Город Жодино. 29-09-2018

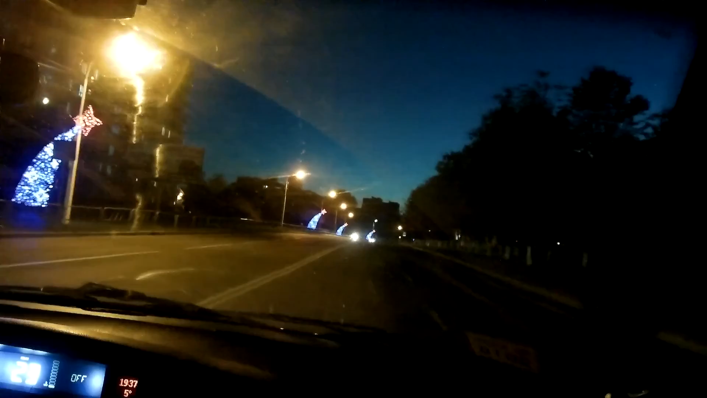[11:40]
Красиво погуляли. А мы будем ехать около парка их него? Конечно. Все горит.
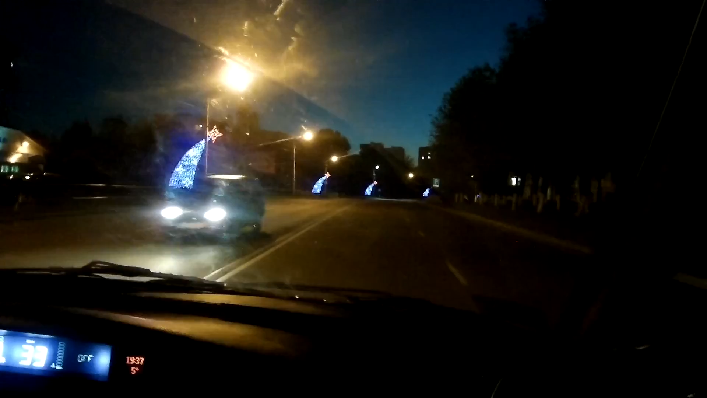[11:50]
Такие типа звезды. Зато интересно. Я тут, кстати, не был. Это вот что. Баня написано. Баня написано. Прикольно. Тут я не ходил. Блин, пешеход.
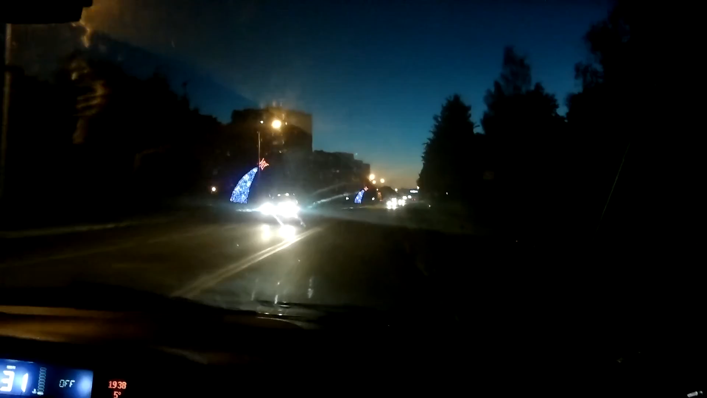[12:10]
Не знаю, вот здесь еще. Колокольчик какой стоит красивый. Как на Новый год.
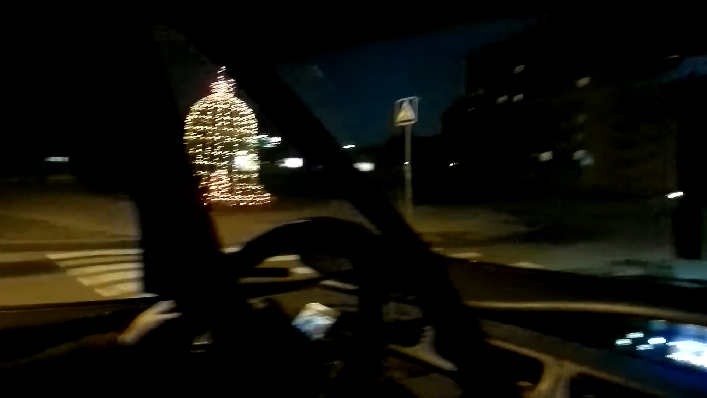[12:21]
Бантик такой, да? Угу. Угу. Угу. Горит. Я люблю жодина. Вот сейчас и сфоткаться, да, Колосна?
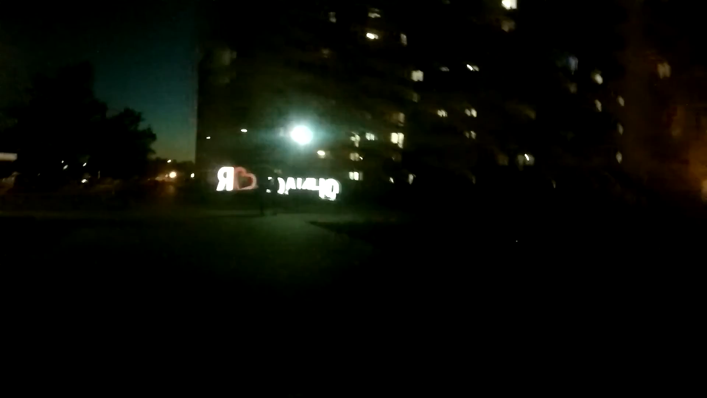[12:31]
Ну, еще и горит, оказывается. Угу. Угу. Угу. Угу. Они сейчас не включили фонарку. Ага. Все-то шарики не горят.
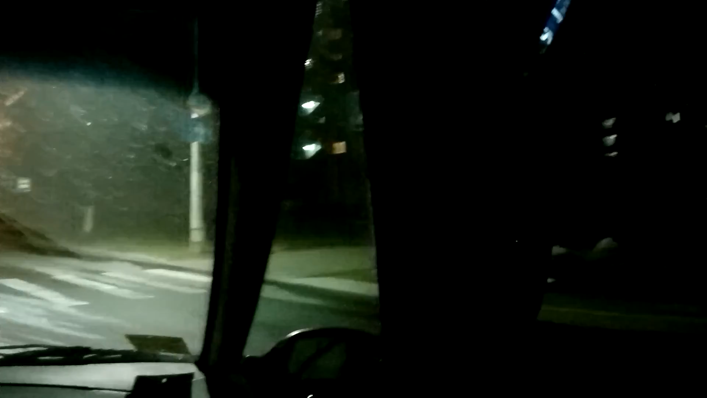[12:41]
И вот сам проспект Мира, центральная улица.
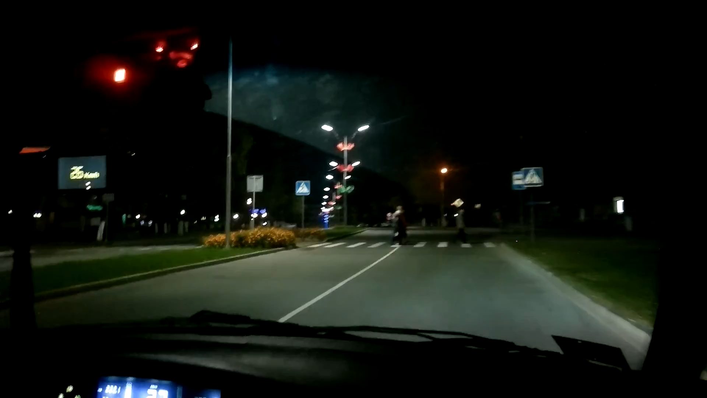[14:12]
вот слева вот этот фонарь должен быть красивый Огромный такой Где-то вот он, наверное, синяя лампочка Да
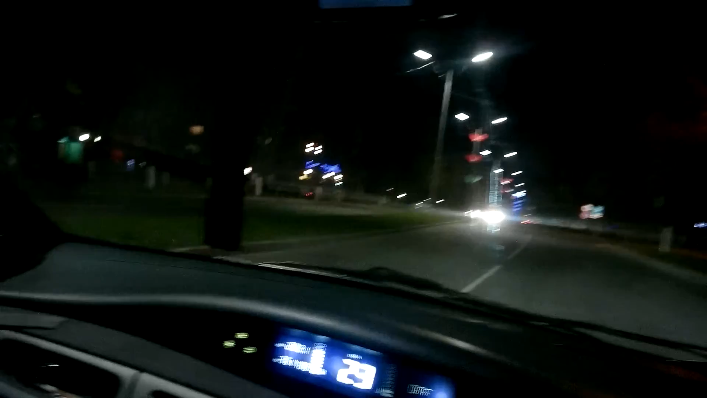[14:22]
По-моему это он Да, это он Ну я приеду Большой, да Видишь там два робота, они такими лампочками бросаются Хочешь еще раз проедем?
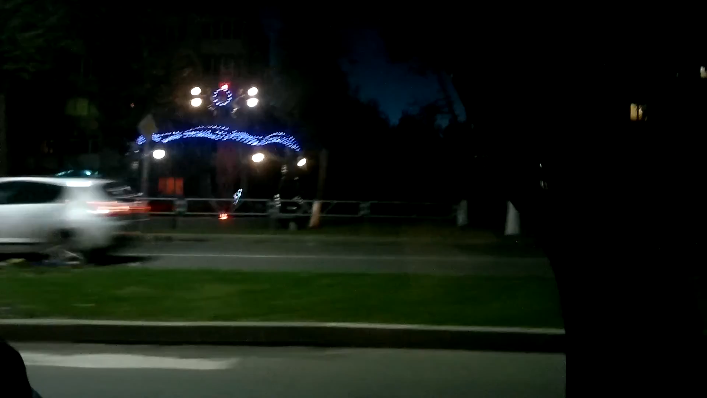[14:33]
Можем развернуться Ммм Впереди нас Белаз, да? Да Вот она Белаза Это что, проходная?
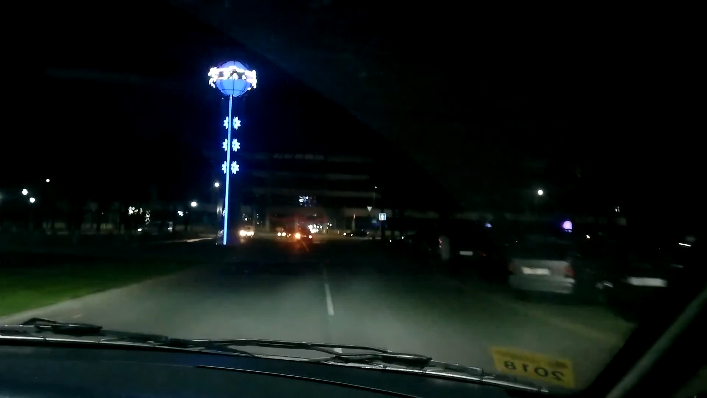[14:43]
Вот Заводоуправление Проходная чуть правее Можем тут развернуться
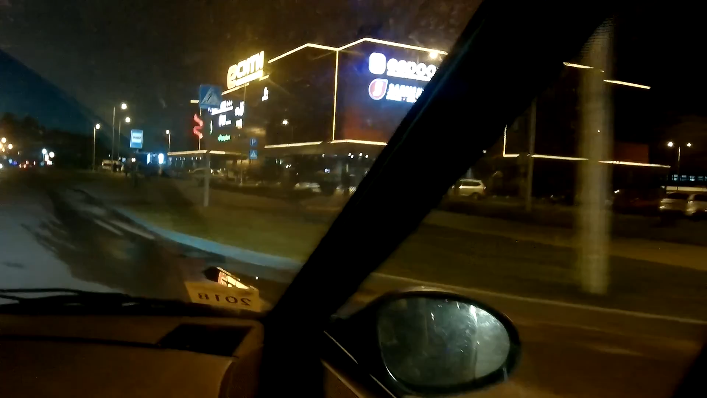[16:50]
Чити, да, Айсити И вот думается подсвечена Через 300 метров поверните направо